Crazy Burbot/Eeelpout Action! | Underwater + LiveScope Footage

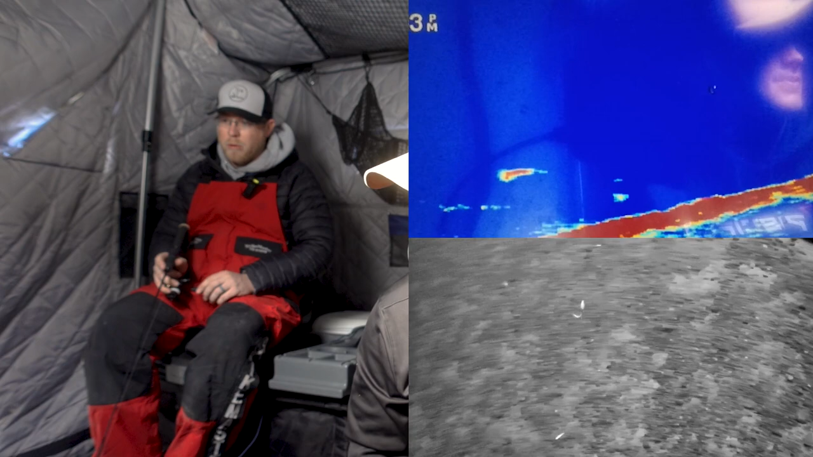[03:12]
nice did he bump it come on oh yeah yep you bet you can see him on the live scope there
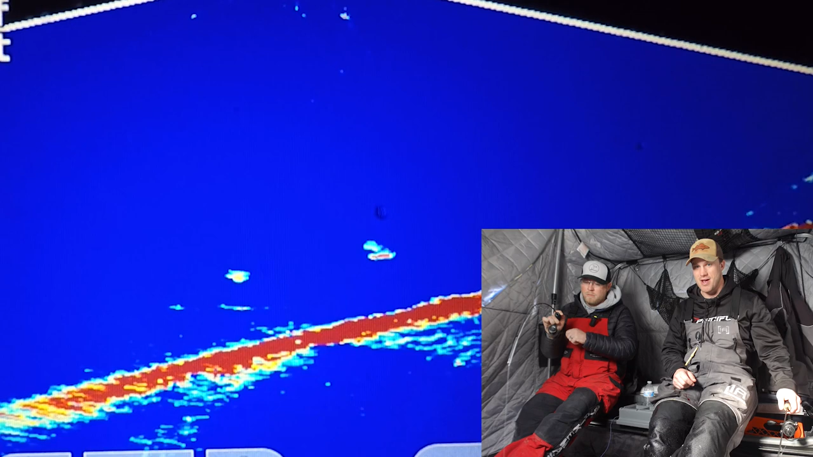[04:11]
whammy man that thing came in just crushed it oh it's so fun when they do that he was beelining it sorry i got my cord wrapping around you that's a decent one you
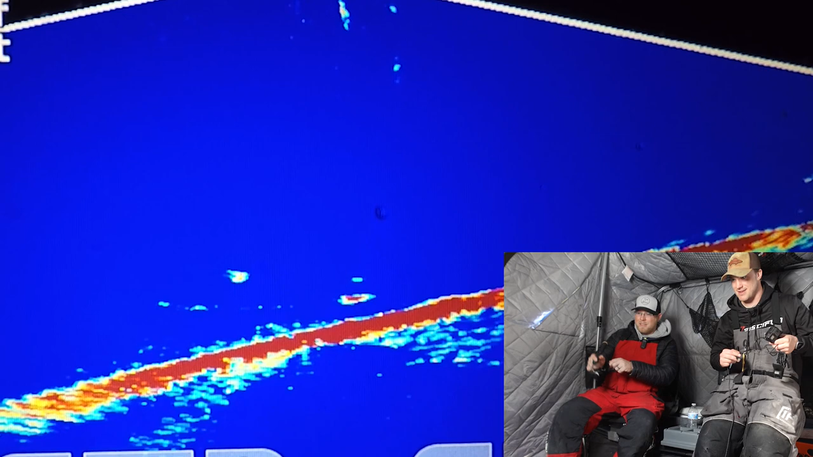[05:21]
smelling it there he is yep you bet not a big one squirmy little guy
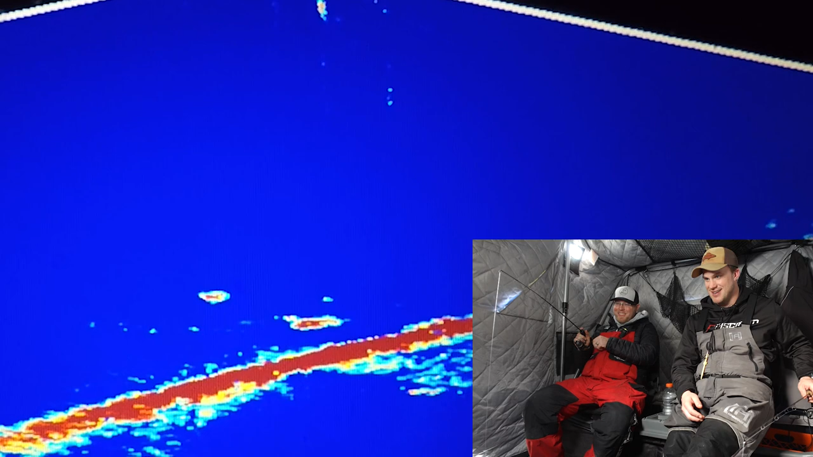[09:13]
shoot oh boy oh boy oh that was darty oh coming back he's just got it on his head yep you bet oh that's so cool okay good i am recording gal you got that whole hook set in there
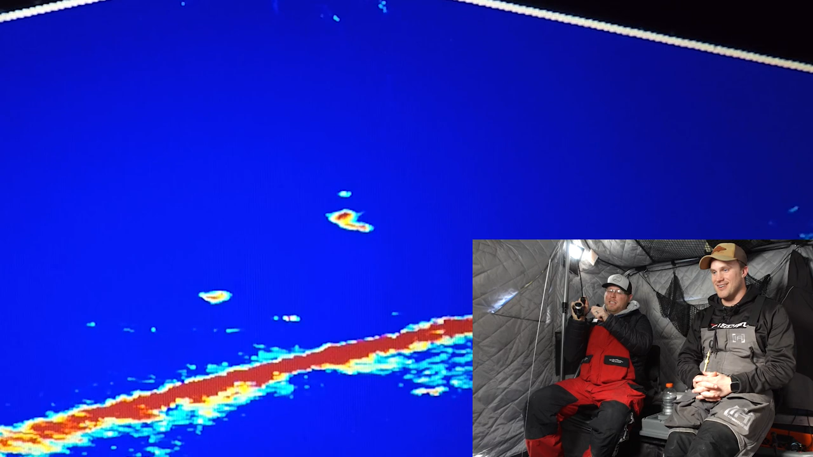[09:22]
oh man that was cool you got to see him open his mouth and with the hooks just that's a that one's giving it to you a little more
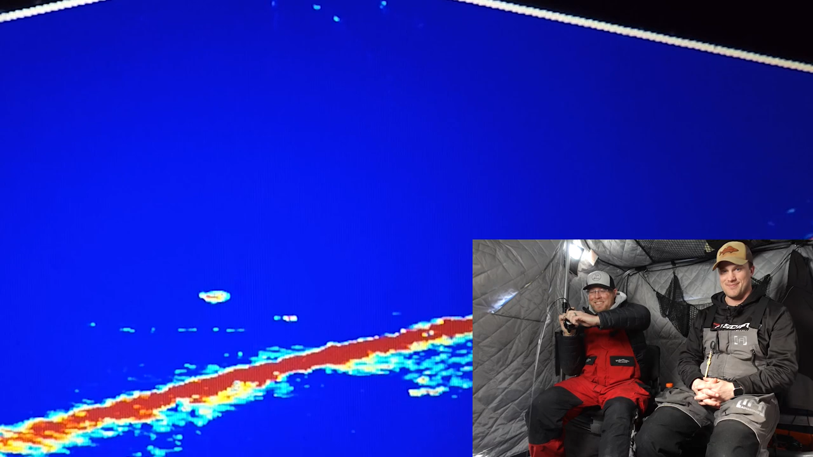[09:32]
that pc fun carbon x1000 getting a workout oh look he's already back to the bottom again
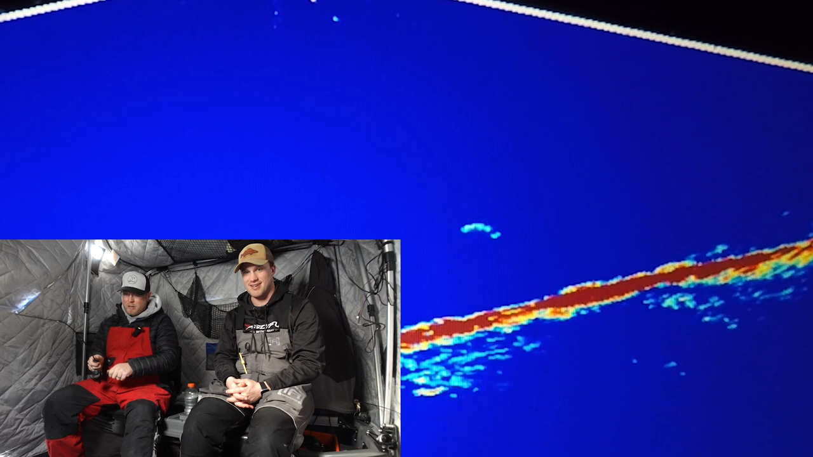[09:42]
yeah this thing's a beaut there's a love it it's gonna be probably tangled with somebody else's line but oh that's a stud
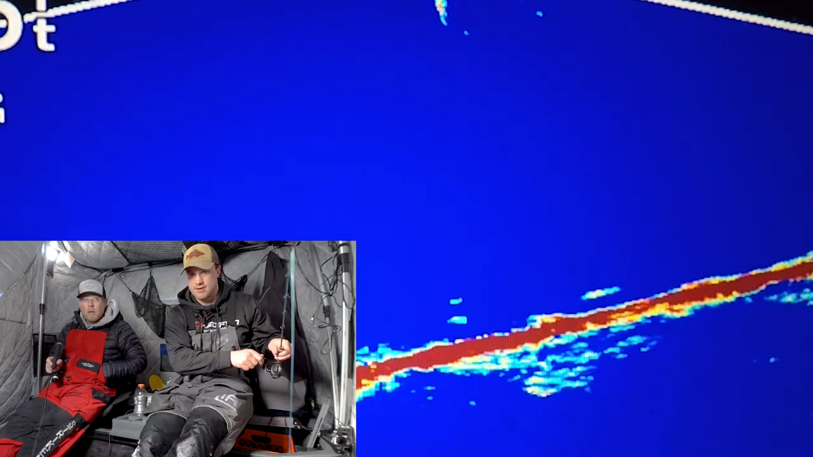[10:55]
there we go there we go we'll get them back
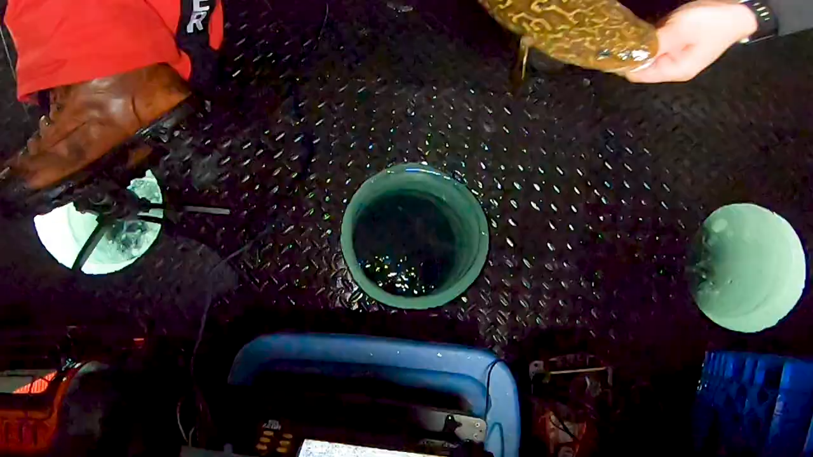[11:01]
down get back down your hole again so we can get a good shot of it
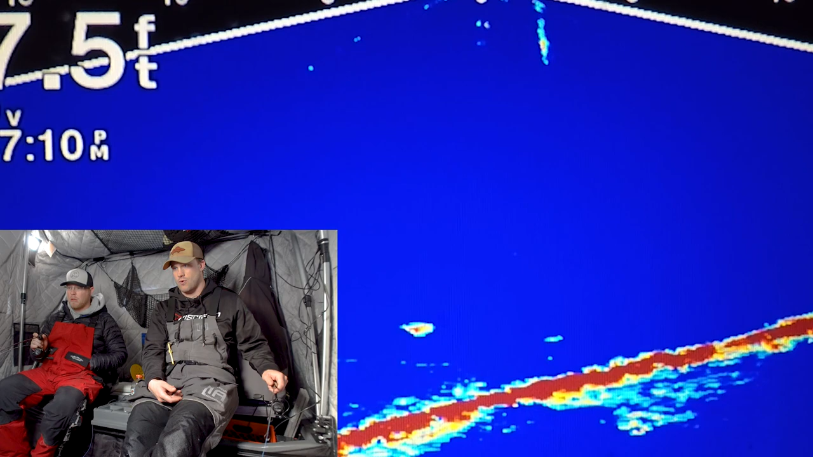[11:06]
oh there he is a little one after it too this one's a decent one
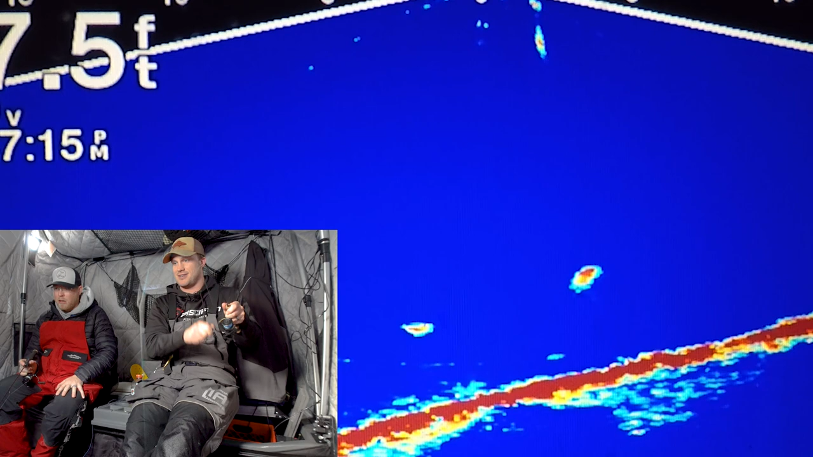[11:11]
not a giant but oh that was fun to watch he just stopped put on the brakes
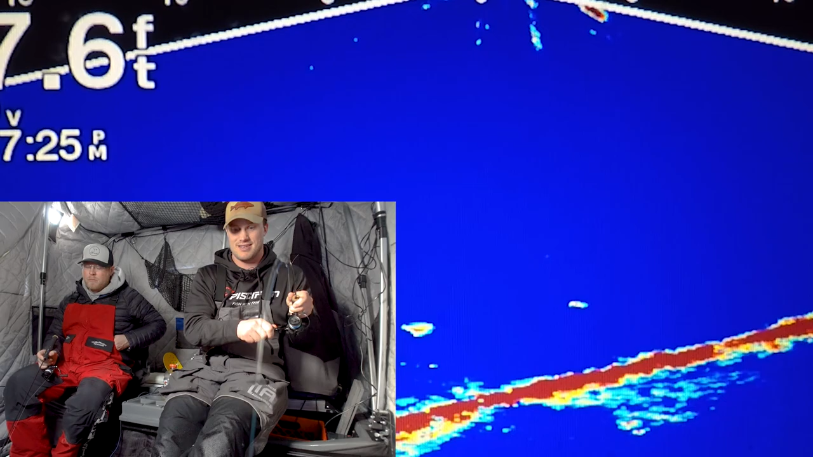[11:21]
and then came right back let's see if we can get him in the hole oh boy oh that's a good one